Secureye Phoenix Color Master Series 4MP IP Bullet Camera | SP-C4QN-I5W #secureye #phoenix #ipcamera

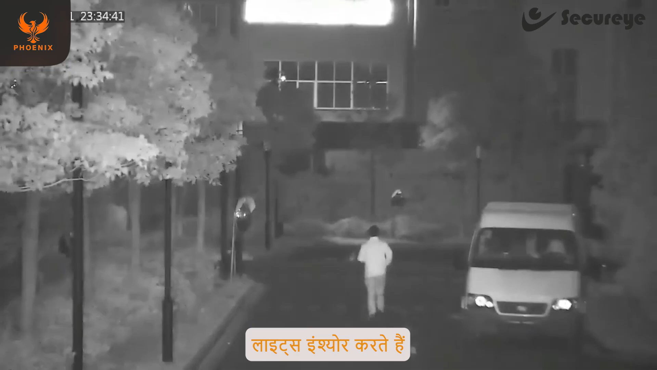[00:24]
कि आपको क्लियर विशन मिले इवन इन लो लाइट कंडिशन्स सीक्यूर आई के इस हाईब्रिड कैमरा को आप अपनी रिक्वायर्मेंट